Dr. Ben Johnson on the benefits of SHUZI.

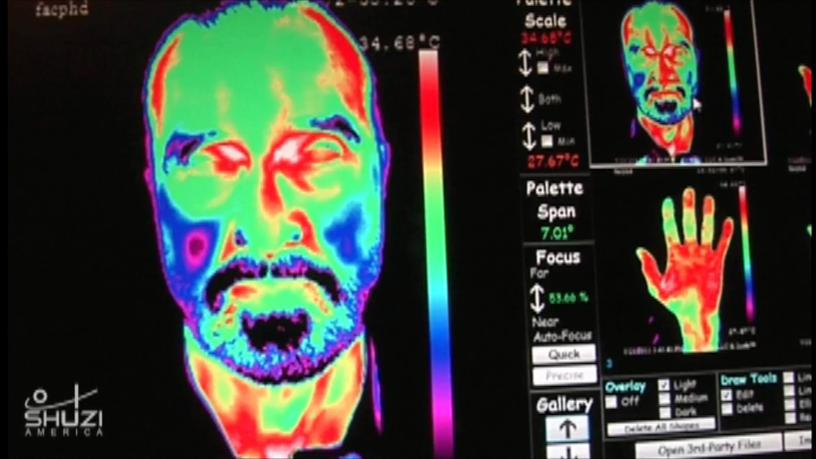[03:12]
On screen: scale top 34.68°C
Subsequent to the use of the SUSE, the heat emissions overall have reduced a significant change in such a short period of time.
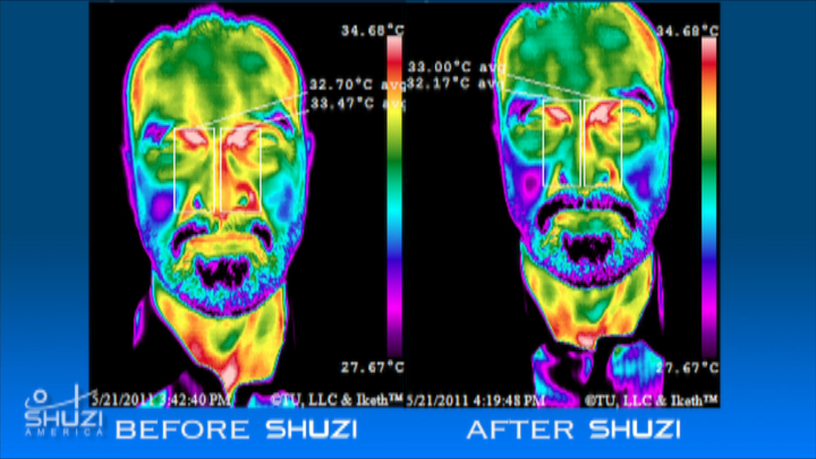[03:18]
On screen: scale top 34.68°C, scale bottom 27.67°C
With thermal imaging, if the SUSE system changes lymphatic congestion, we can image that.
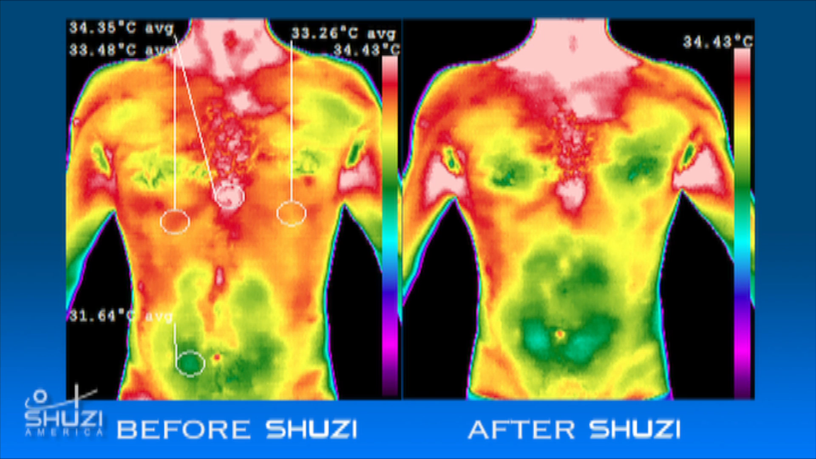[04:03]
On screen: scale top 34.43°C
Whatever this device has done is apparently made it easier to allow those fluids to return to the heart more readily.
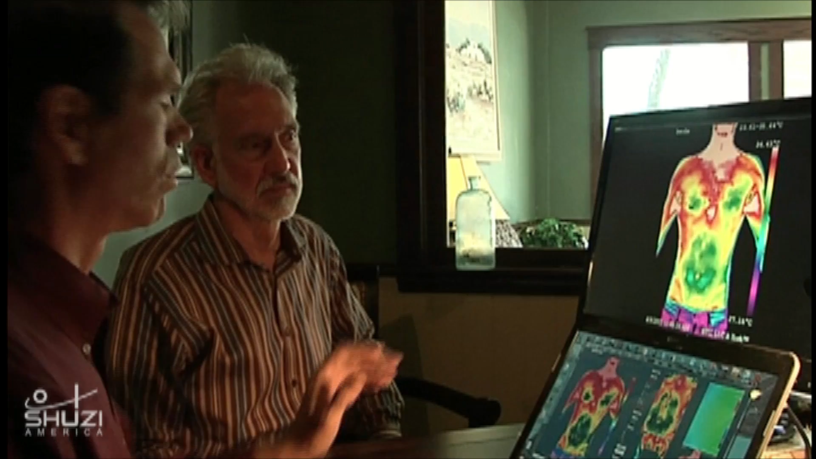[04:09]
Absolutely. And that's a pretty dramatic change. Quite a shift. Yeah, this is something that normally with the work that we do, it takes weeks to months to produce this type of response. And here we're seeing it in about 20 or 30 minutes,
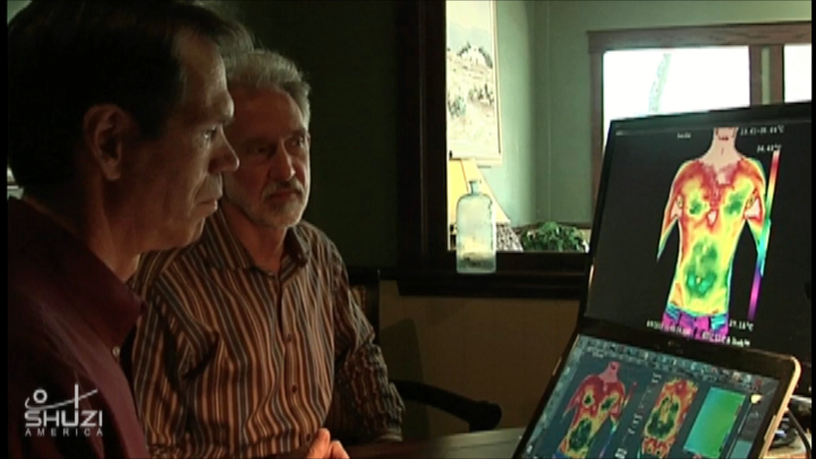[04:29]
again, without changing anything other than wearing the product called the SUSE. Amazing. The SUSE system absolutely is having a dramatic effect on the physiology of the body.